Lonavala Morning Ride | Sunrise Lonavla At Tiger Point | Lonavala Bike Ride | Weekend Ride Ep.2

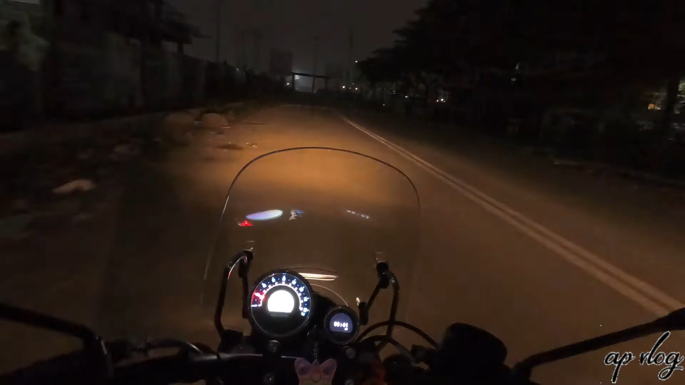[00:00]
गुड मॉर्निंग फ्रेंड्स, तो वेलकम टू माय यूट्यूब चैनल बाइक एंड बाइट्स एडवेंचर। राइड पे आज निकल चुका हूँ और ये राइड है आज सनराइज देखने का लोनावला में। और
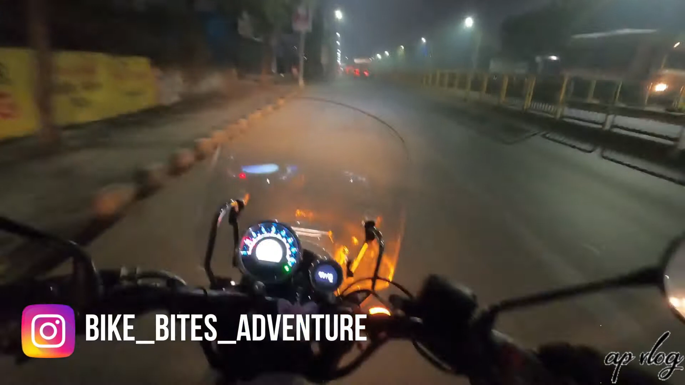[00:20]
देख ही सकते हो काफ़ी ज़्यादा कुहासा आज, और आज प्लानिंग ये है कि लोनावाला में सनराइज़ देखा जाए। बहुत दिन से मैं सोच रहा था एक ऐसा प्लान ट्रिप बनाने का।
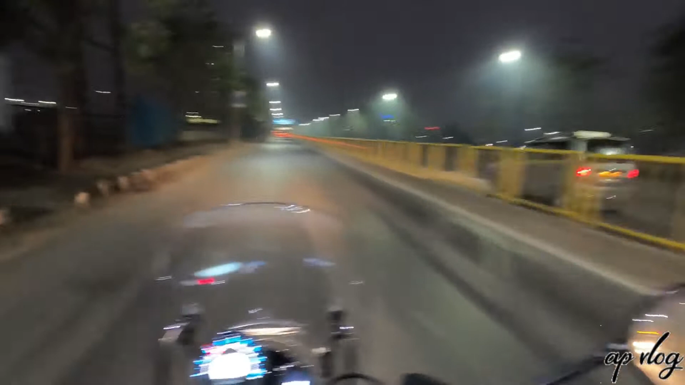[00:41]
लोनावाला यहाँ से कुछ ऑलमोस्ट 50-60 किलोमीटर पड़ता है मेरे घर से, और ये जाएंगे हम ओल्ड मुंबई पुणे हाईवे से। तो अभी टाइम हुआ है सुबह का 6:42 और आज सनराइज़ का जो टाइम है वो अराउंड 7:30 का है पुणे में।